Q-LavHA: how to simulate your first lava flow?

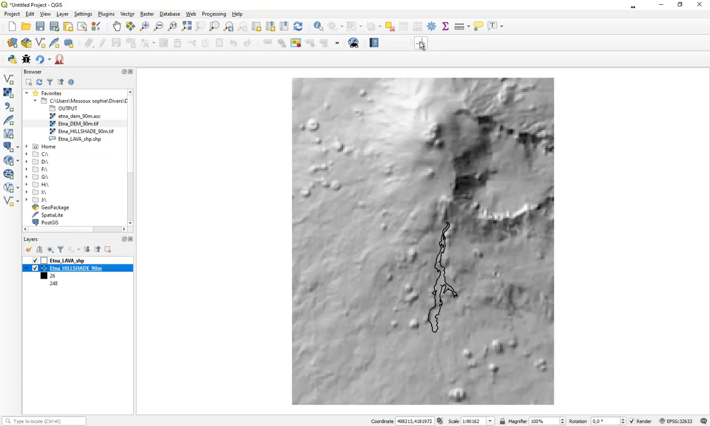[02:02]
And when it is activated, you will see a small window that appears. You can click on Start Capture and click on the place where you see the eruption started.
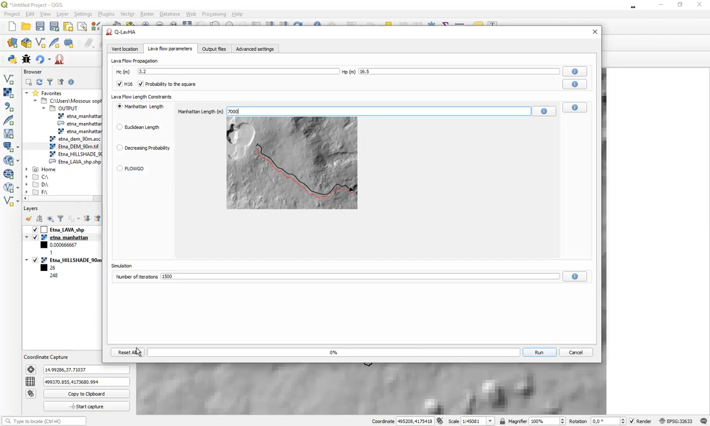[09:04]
which enables you to easily adapt the parameters that you want to test and test another option. But if you close QGIS, you might have lost all this information and you will be in front of such an interface. Don't worry.
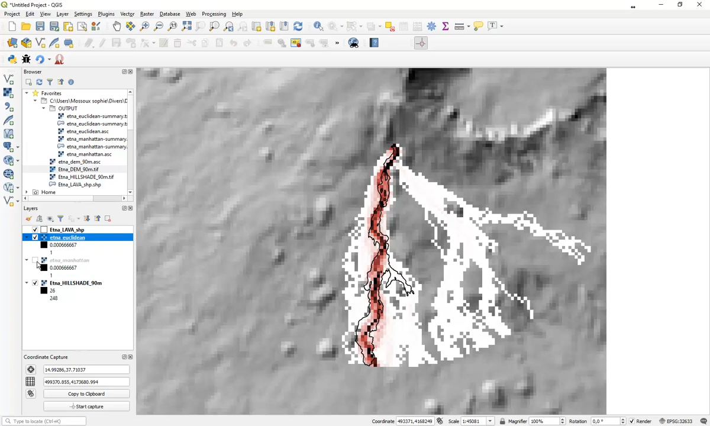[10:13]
we obtain different results. And of course, it is your job as a user to test QLava. I hope this tutorial has been useful for you and I wish you a lot of fun with QLava. Bye.